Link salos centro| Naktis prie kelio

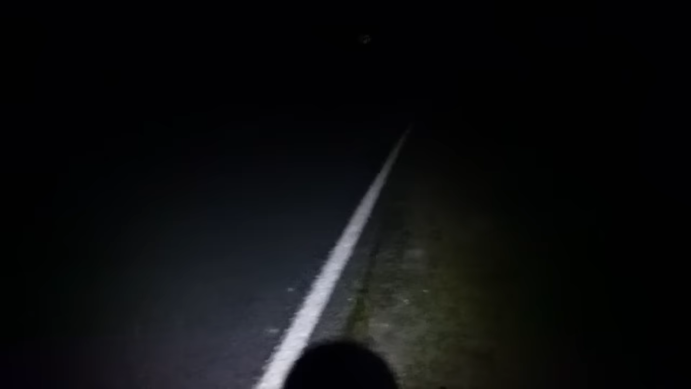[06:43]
Šviesa baigi išsikraut. Arba skardžiai šone. Žodžiu, visiškai nėra pasirinkimo ir jau taip jau nežinau. 2-3 valandos, tai nedaug ir numyniau šiam 7 kilui. Nu, šiandien ilgai užtrukau su vlogu montuotai. Biški, nuom to laiko susidegino. Tai bandau prie kelio čia ir miegot. Gerai tai, kad mirės kelias. Visiškai nėra mašinų.